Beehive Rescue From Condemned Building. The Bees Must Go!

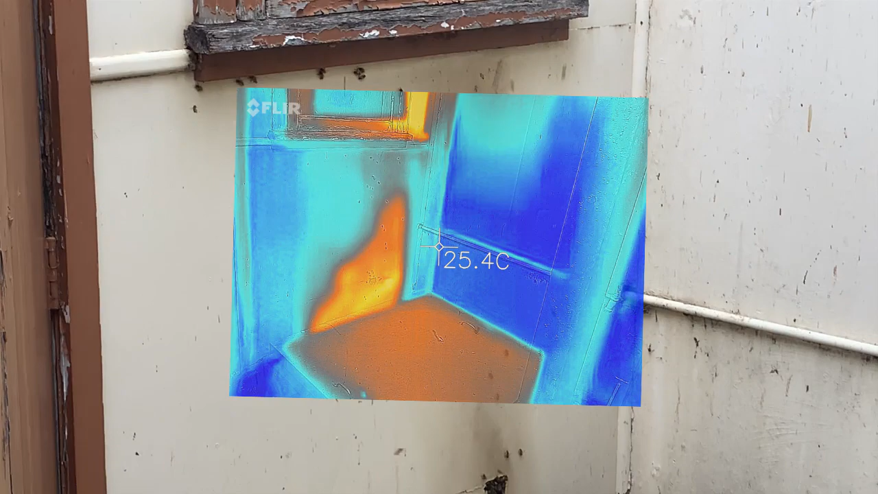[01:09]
On screen: spot 25.4°C
and out there all over the place pretty active and then the next one just above
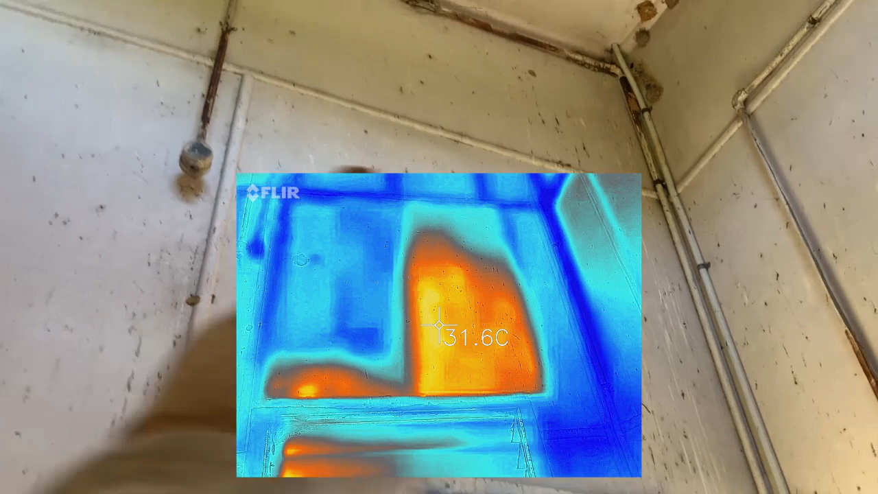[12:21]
On screen: spot 31.6°C
So we're inside this little structure and the colony I'm getting in is in this cavity above the doorway.
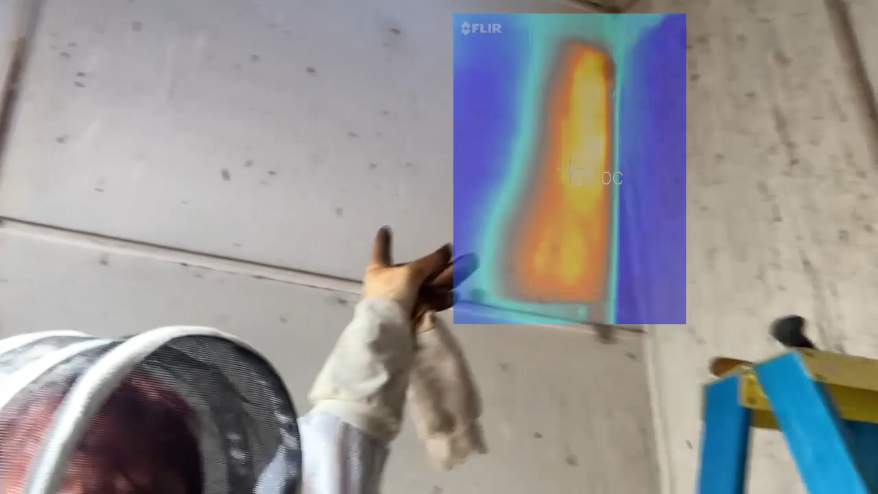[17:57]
Got to knock that one out. There's a colony in there that's only set up in the last month or two.